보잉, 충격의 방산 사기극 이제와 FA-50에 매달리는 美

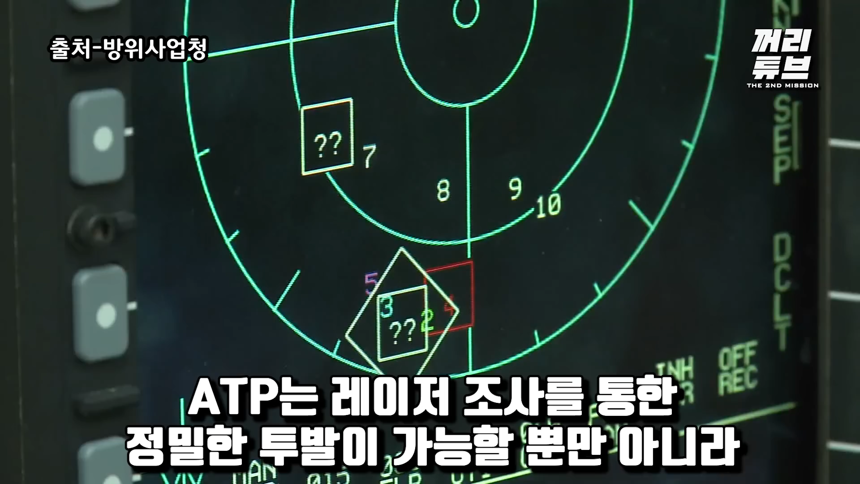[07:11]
ATP는 레이저 조사를 통한 정밀한 투발이 가능할 뿐만 아니라
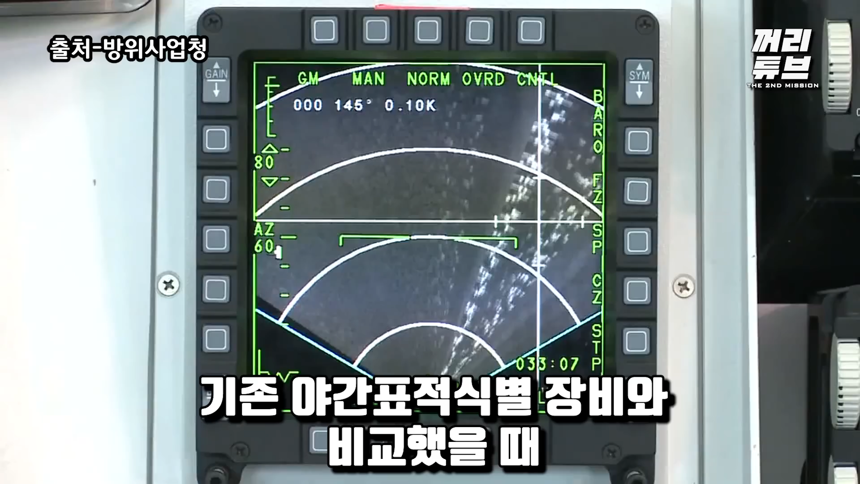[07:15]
기존 야간 표적 식별 장비와 비교했을 때 최소 2배 이상의 거리에서 최대 5배의 해상도로 표적을 식별할 수 있습니다.